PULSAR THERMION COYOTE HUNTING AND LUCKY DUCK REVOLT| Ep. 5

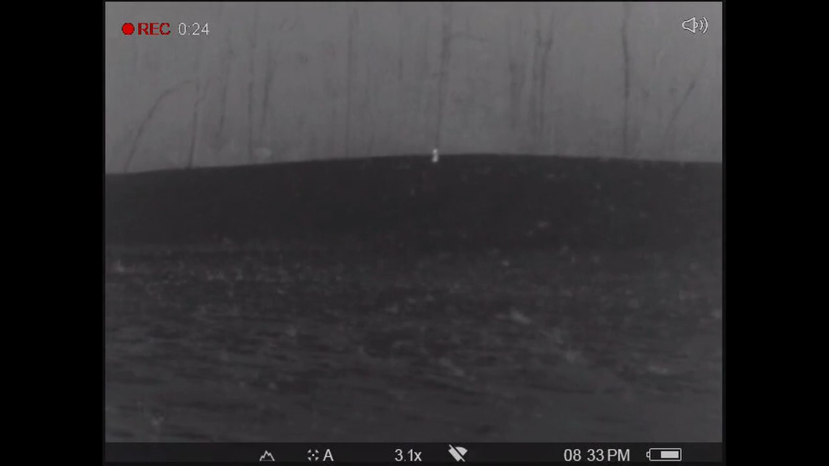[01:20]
i'll switch to here in just a little bit but this coyote's not very interested it comes out eventually sets down hangs out for a while and doesn't close the distance
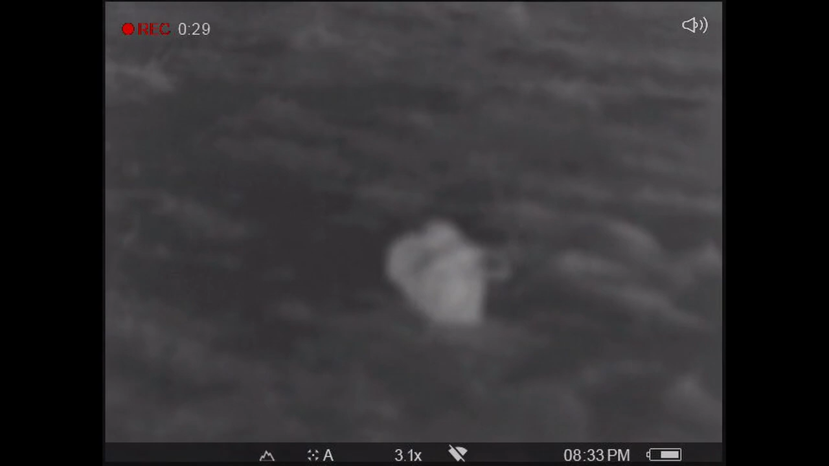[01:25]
i've got the lucky duck on scan mode here trying to manipulate the sounds a little bit to lure this coyote in
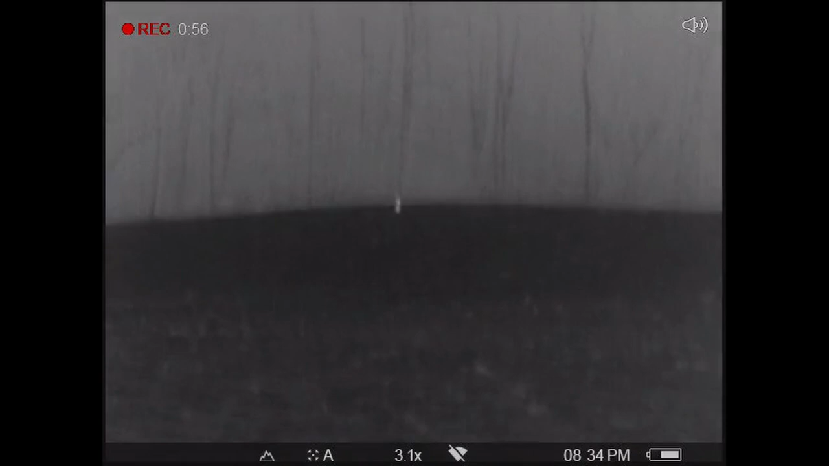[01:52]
i continue to scan the field on both sides just to make sure nothing else is sneaking up on us
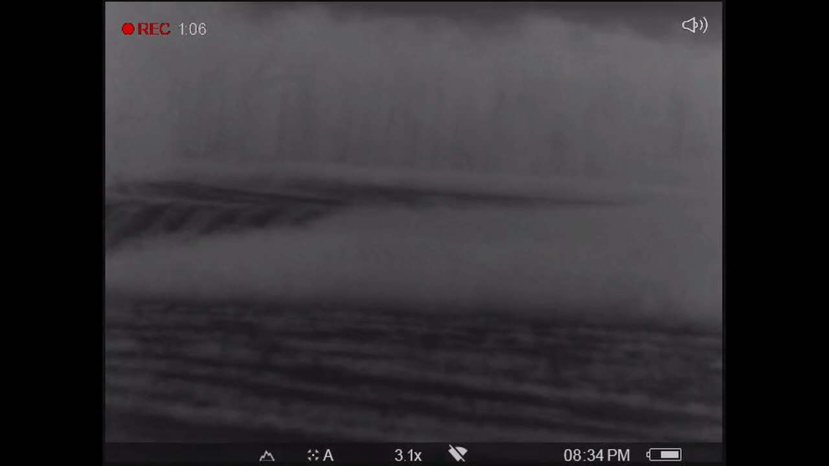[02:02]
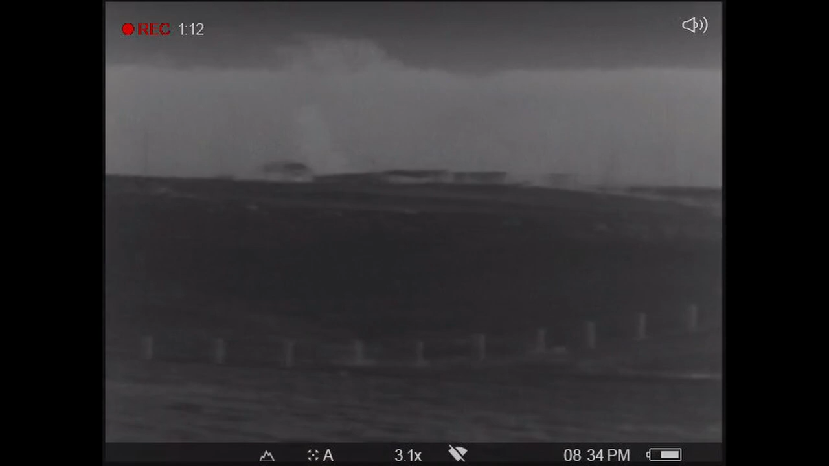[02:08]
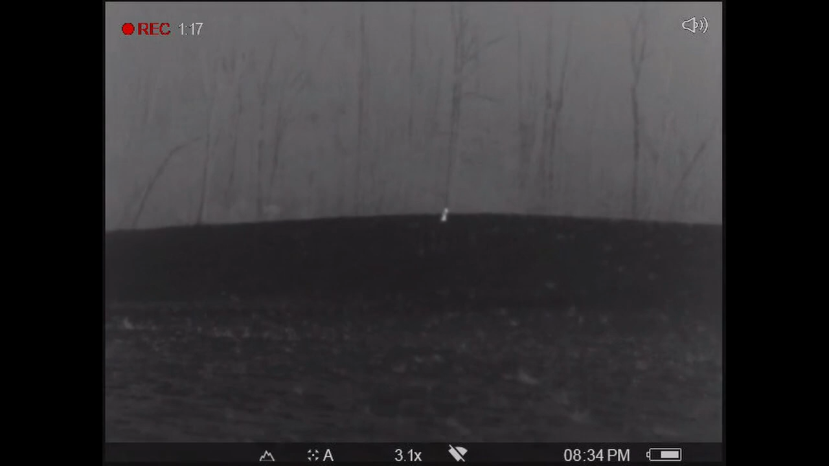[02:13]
you can see here it eases its way back into the wood line
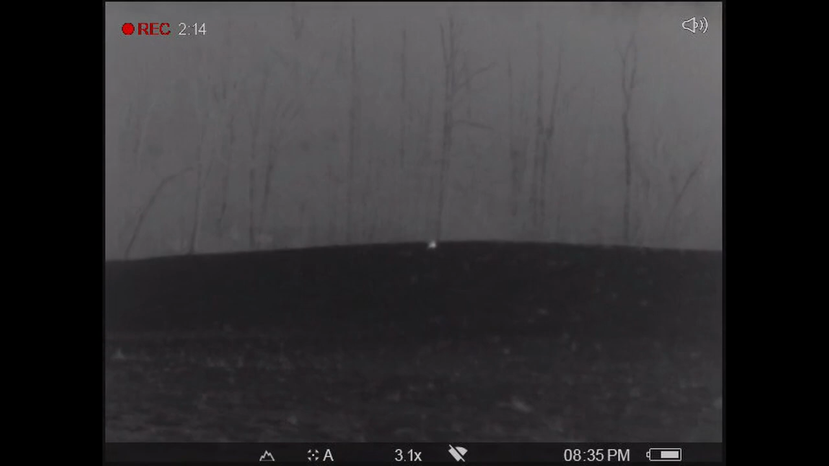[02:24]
at this point i've thrown probably two to three different calls at it very quietly and we'll switch over here to dad's point of view on my thermion what's the point of view on
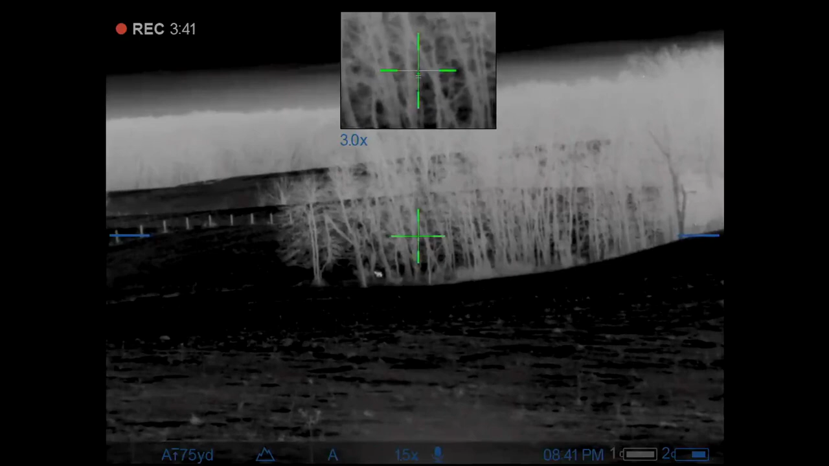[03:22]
And eventually comes back out a little bit further north down the wood line and then starts to circle into range. I was a little worried being dad's first time on the Thermion, how the quality would look.
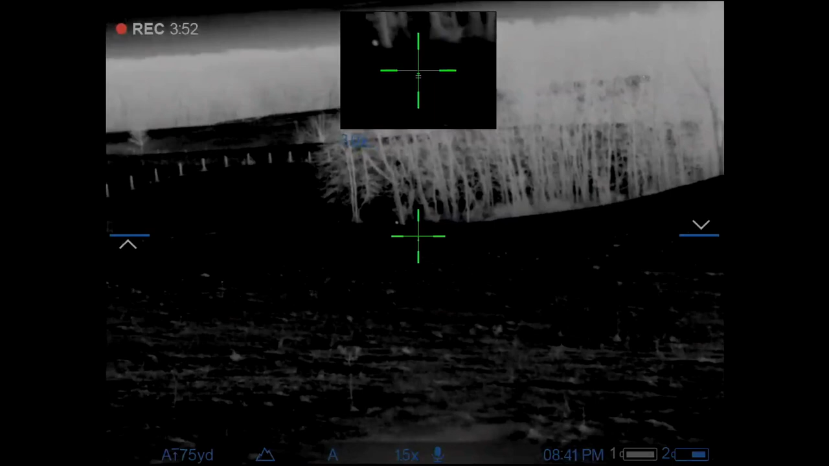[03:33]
There's a couple small changes that I should have dialed in, but overall it turned out pretty decent.
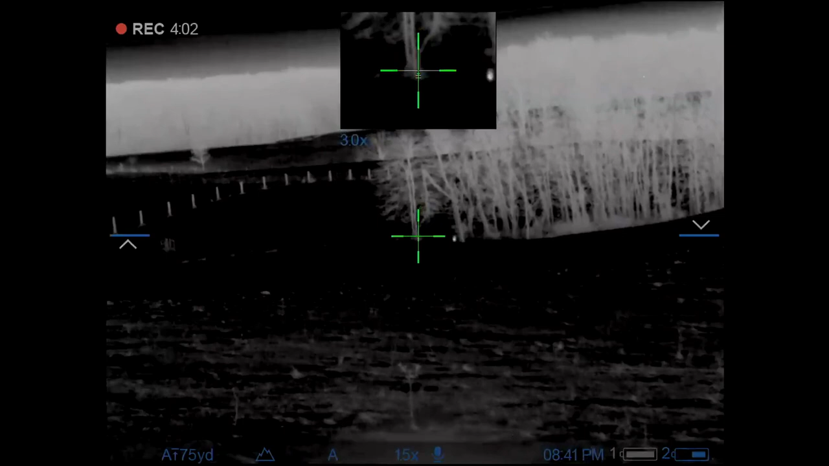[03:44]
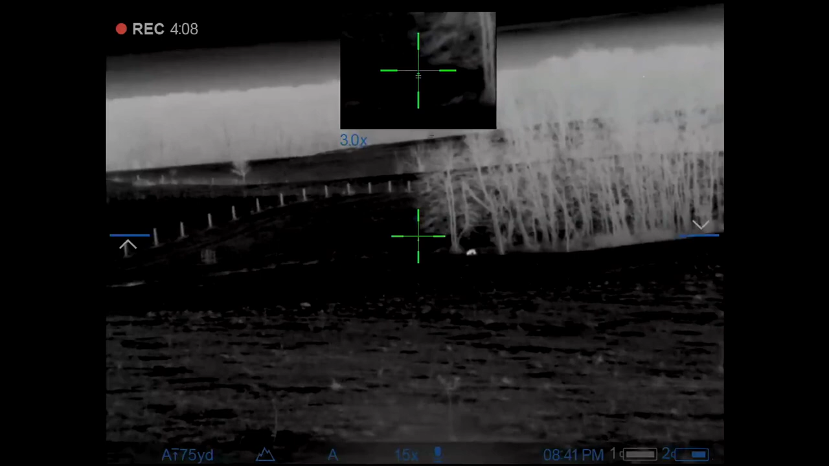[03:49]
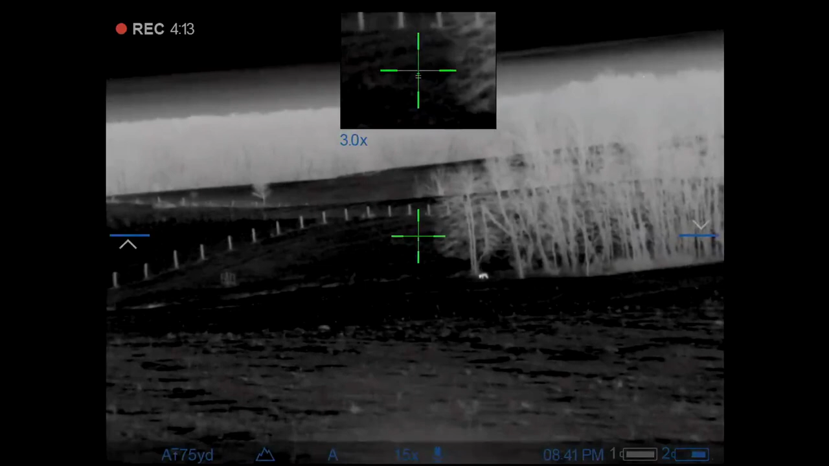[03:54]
Here I am just zooming out a little bit farther on the picture-in-picture to make the kill shot easier.
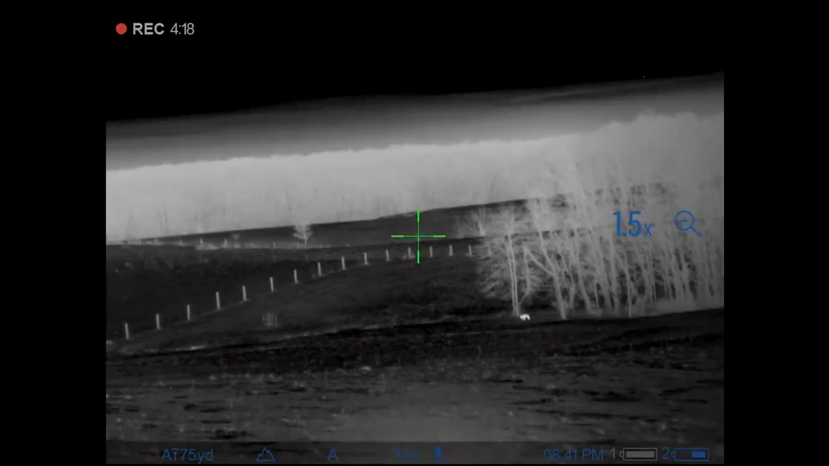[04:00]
Okay, that's what I used last time, right there,
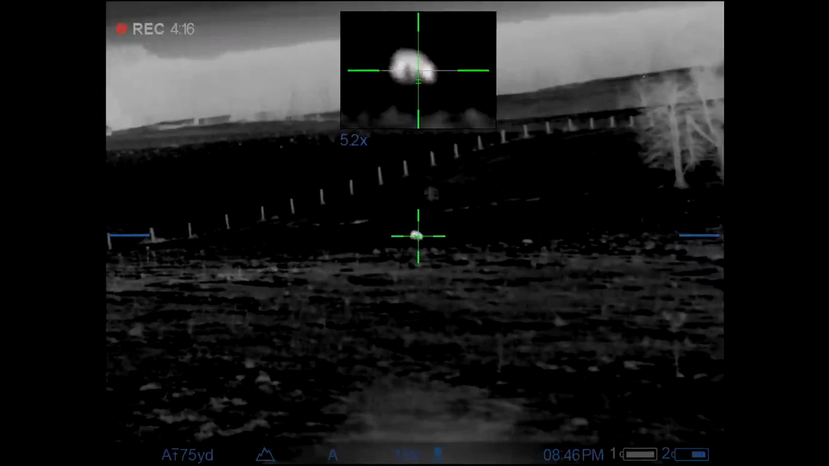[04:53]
You dropped him, Jeff. Hell yeah. Good shot.
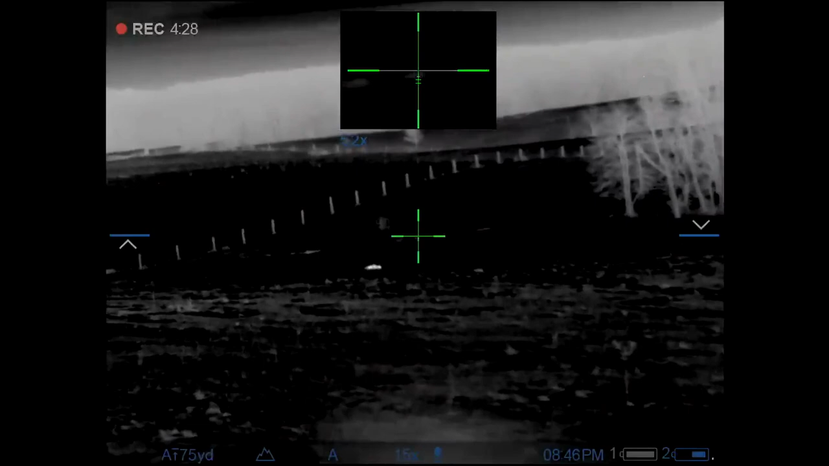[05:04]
Yes. I thought it would go boom. Yep, you can always hear it. Yeah. Laying down 6.5 grandel again. Hell yeah.